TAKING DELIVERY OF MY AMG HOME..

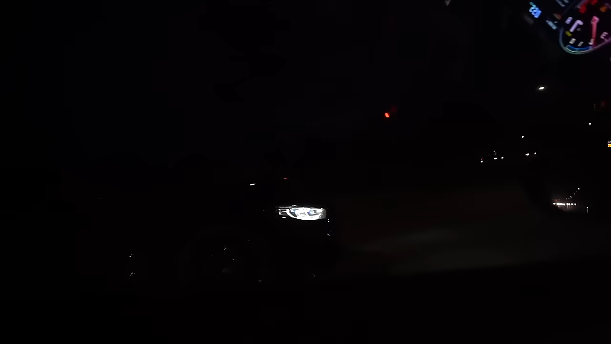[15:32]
Is that an M8? Mate? Man, he's scared though. You like those? No. No? Not a Beamer lover.